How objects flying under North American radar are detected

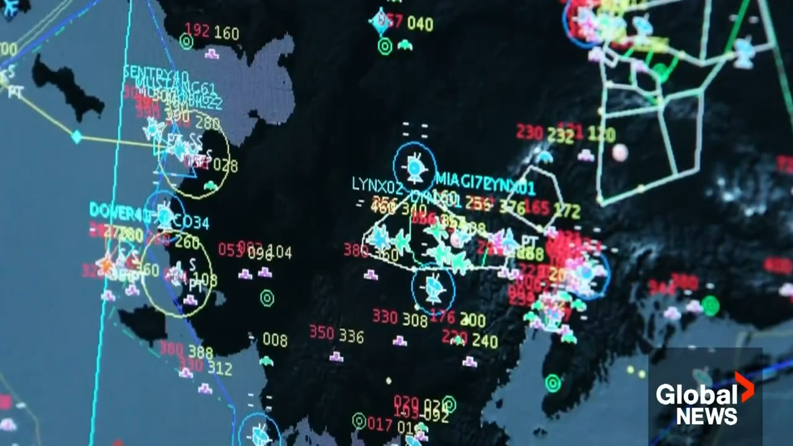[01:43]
The White House concedes that the U.S., Canada, and NORAD have only recently begun to tweak their radar systems to watch that airspace for objects slower than planes and missiles. They have modified the filters and the gains,